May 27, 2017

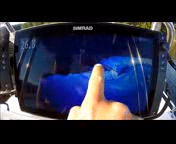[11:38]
Little peninsula boulders right there. See that? This is where I turn the boat.
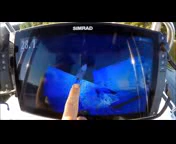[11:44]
And it all just makes sense when you touch the screen and it moves exactly where you feel it should move.
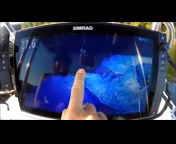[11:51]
School of bait. In red where you can see it nice and clear. No guesswork.
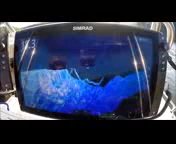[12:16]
Basically I am looking at the right side of the transducer only. Now I have it set on view lock right now which means wherever I leave it the view will stay.
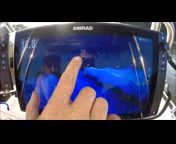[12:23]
You can set it so it will take the lock off and it will turn. When you turn the boat will turn.
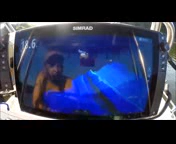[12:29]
But I like it with the lock on. This way I can change my view whenever I want. It will stay right where I put it. I swing this way.
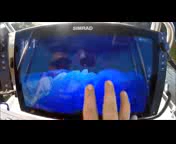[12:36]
Now I am really looking at the right side of the transducer only. If I am pounding a bank as a bass fisherman or throwing peacock gas or anything up on the bank that is what I would probably set it for.
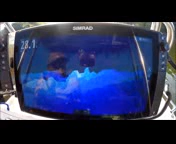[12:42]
To lift up all under here. You swing it back. Now I am looking at the deep edge of the transducer.
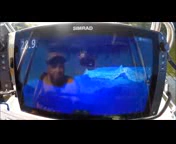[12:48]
Right now I am going against a rock wall on my right side. I can change the view to basically see everything the right side of the transducer sees.
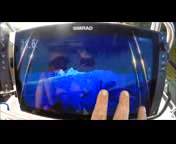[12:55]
Everything up on the bank. If I am a striper fisherman and I am pulling baits up on these rocky points up in here.
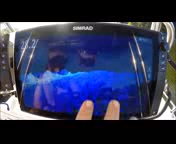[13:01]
This would be a great way to really keep an eye on what is happening over there. If I am pitching off into the deep end I can swing it around here and see everything on the deep edge. Basically I am looking at the left side of my transducer now. Now I am looking at the right.
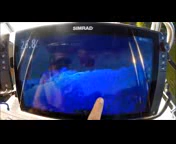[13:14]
Anytime I want to go back to the normal I can just hit that icon button. It will straighten me right back down. If I can just move my hand and move it right back.
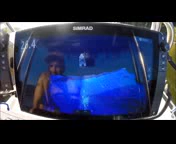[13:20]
There is an overhead view. Go back up.
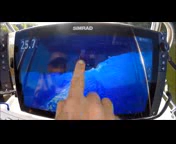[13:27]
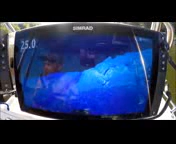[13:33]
Just bolting it on the boat and going with really no guidance. It does not take very much effort to figure out how this thing works.
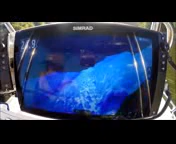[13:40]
It seems like it works exactly how you think it should. I love that the bait and fish marks are in red. The main thing is suspended is in red. It does not blend in with the bottom.